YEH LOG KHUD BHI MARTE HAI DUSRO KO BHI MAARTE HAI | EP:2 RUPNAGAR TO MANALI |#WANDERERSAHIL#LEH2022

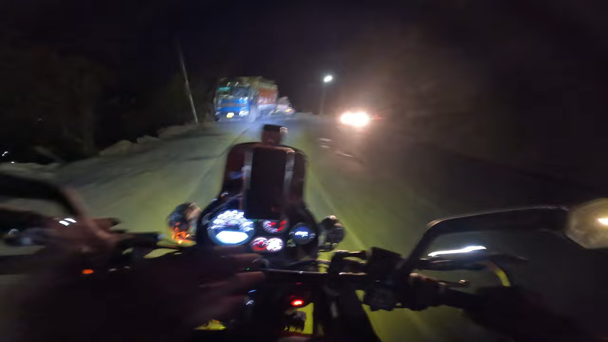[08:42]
यह टर्न टर्न टर्न टर्न टर्न ऊपर से ट्रैफिक फिर यह उपर से रोड खराब बट कोई दिक्कत निया जी पहुंचना तो है अपनी